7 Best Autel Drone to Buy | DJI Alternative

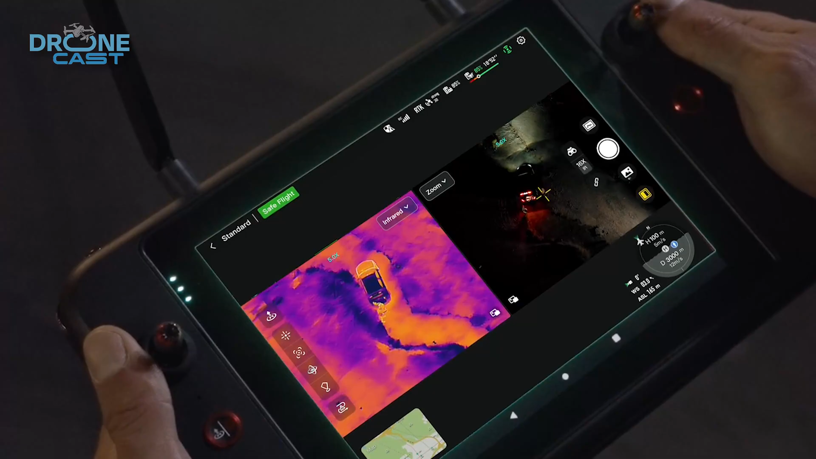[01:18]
the thermal sensor detects heat signatures,
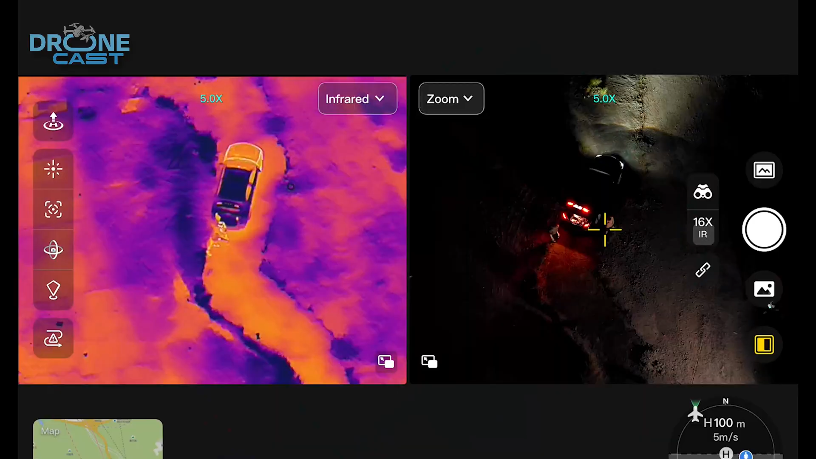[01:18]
so you're not limited by low light.
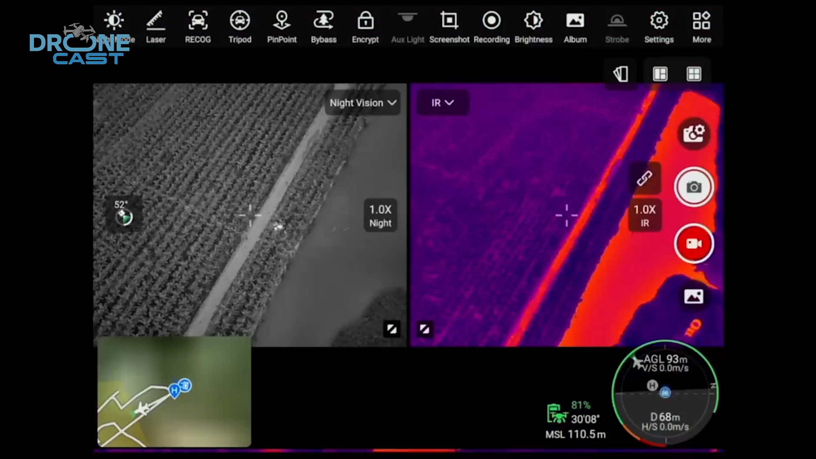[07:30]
Whether you're flying in the dark, scanning for heat signatures in search and rescue, it's built to handle these.